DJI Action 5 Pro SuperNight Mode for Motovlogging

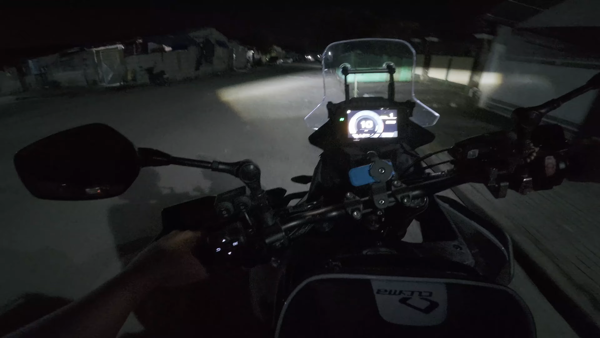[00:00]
Iyon! Hello guys! Gandang gabi sa inyo lahat. Tayo yung nagpabalik sa motoblogging era.
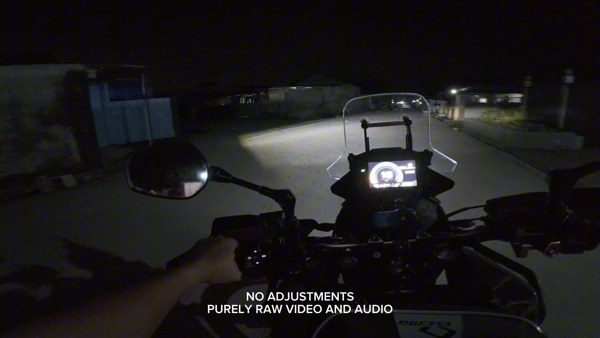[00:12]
Bagong-bagong bili kasi yung ating DJI Action 5 Pro. And gusto ko lang ipakita sa inyo ngayon yung night shots or night video quality nya. Para naman makompare-compare natin.
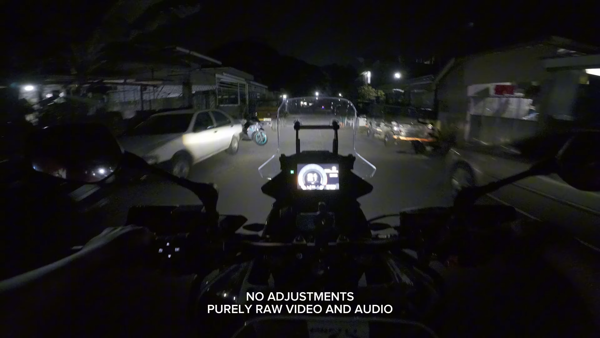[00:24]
Dahil galing na rin ako sa iba't ibang action cam at talagang weakness yan ng mga GoPro, mga Insta, yung huling Insta X3 ko talagang piniksyagaan ko lang pero wala talaga eh. And now, ito ang actual test, first test. Gamit ko ang DJI Action 5 Pro. Kung makikita nyo naman talagang madilim dito sa part na to dahil walang mga postin ng ilaw masyado. Pero mamaya puputatara man tayo sa mga medyo maliwanag. Also, tetestingin din natin itong microphone system ko.
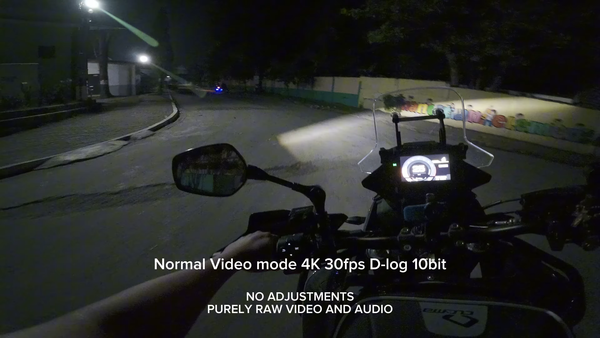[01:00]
Kasi matagal na rin ito sa akin. Gatay gamit ko ito sa GoPro. Bale, ang binili ko na lang na additional is yung USB-C to TRS adapter nya. Nabili ko lang ito din sa Lazada ba? Or sa Shopee? Pwede kong i-post yung link down below. Pero kayo na humusga no? Kamusta ang audio quality natin? Pinatay ko yung noise cancellation kasi merong high, merong standard, merong off.
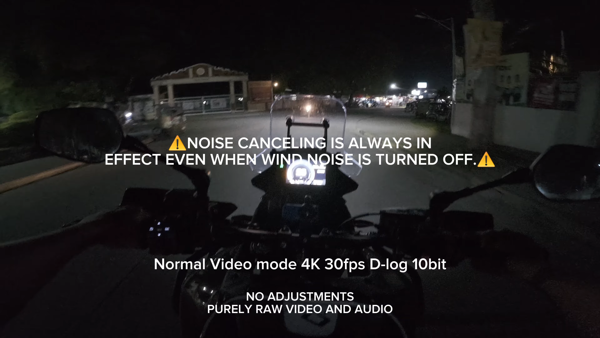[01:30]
And sana naririnig pa rin yung ambient sound. Ngayon naka-open yung visor ko. Pero mamaya-maya sasara natin no? Ang settings ko sa video dito is 4K, 30 frames per second, D-Log M, which is yung 10-bit ng DJI ngayon. At ano ba ba ang settings ko? Automatic na lahat. Auto-wide balance, auto-IS.
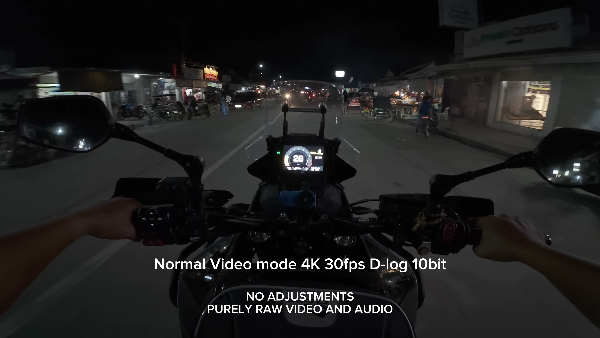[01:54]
So, yun lang naman ang pinaka-kinalikot ko palang dito. Naka-ultra-wide yata tayo, I guess. O naka-ultra-wide para talagang buong-buo yung manibela. Ngayon, nitestingin naman natin yung Super Night Shot. Okay, eto na ngayon ang ultra.
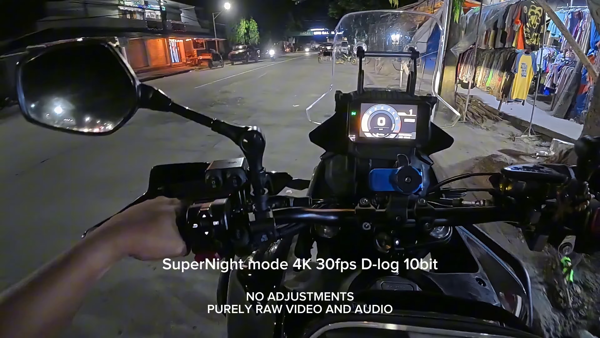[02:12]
O sorry, ultra ko na ultra. Super Night Shot ng Action 5 Pro. Do you see any difference? At nakita ko nag-wide lang siya noon. Bumalik siya sa wide from super wide. Kaya medyo mas nakompress siguro yung view natin o yung point of view natin. Anong difference? Mwende yung well lit naman dito sa kaling ito. Dahil maraming mga establishments. Pero, dadalhin ulit natin dun sa madilim na part.
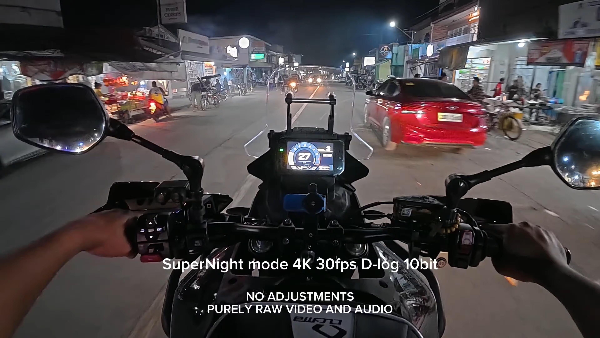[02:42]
At this time, isasara ko na rin yung visor ko. Yan. Para marinig nyo rin how it sounds. Kung nakasara yung visor. Which is syempre most of the time nakasara yung visor natin.
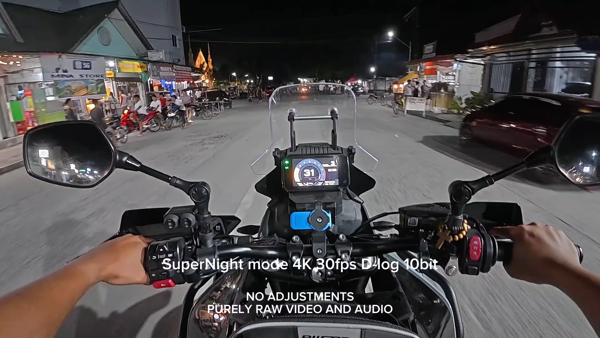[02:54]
Medyo kulob yung tunog. At madalas dito nagpipick yung mga microphone. Kaya minsan may mga mapapanood ka na parang sabog yata yung mga audio nila. Kasi nga, hindi nakasetup ng mahayos. Ang setup ko naman sa audio is gain zero. Dito naman sa microphone kasi yung nabili nating USB-C to TRS adapter. Meron siyang gain control. Yung microphone ko, O post ko rin down below yung pinanggalingan. Custom built siya eh.
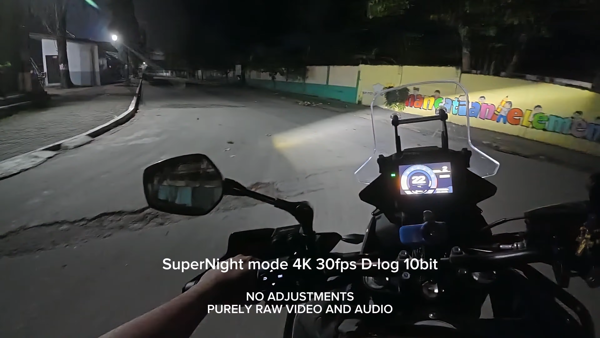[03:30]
Na meron siyang microphone para sa earpiece ng intercom. Meron din siyang mic para sa akin syempre. So, dalawa yung maririnig mo. Yung naririnig natin sa intercom, Maririnig mo rin sa video na ito. Ayan, madilim na dito. I'm sure, makikita nyo naman kung ano ang quality ng Super Night compared dun sa normal video mode.
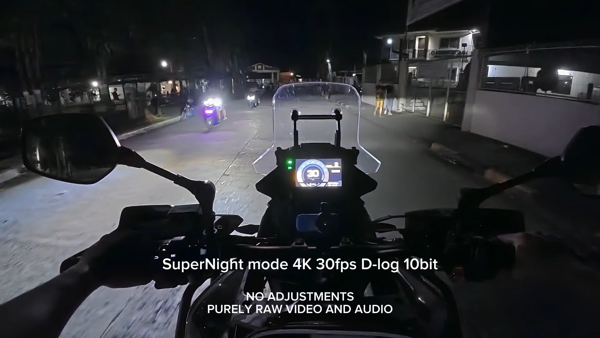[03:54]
And personally, ako tatanoy nyo. Nasubukan ko na rin naman ito sa buhol. Kaling kami ng buhol this week lang. Mas gusto ko pa rin yung normal na video mode eh. Kasi, on a big screen, makita mo yung mga artifacts. Di ko alam kung ang tawag dun. Pero, may konting loss of quality dun sa... Di pala konti. Medyo malaki yung loss of quality pagdating sa Super Night mode. Pero, na umusga. Sa audio quality, ito yun. At sa video quality ng TGI Action 5 Pro.